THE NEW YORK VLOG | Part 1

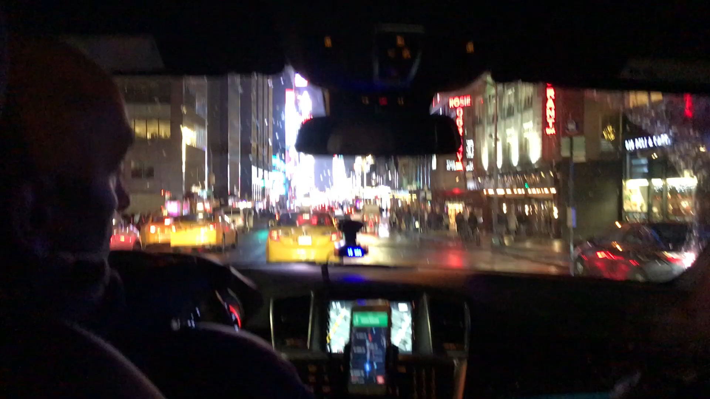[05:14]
we are approaching Times Square you can see the traffic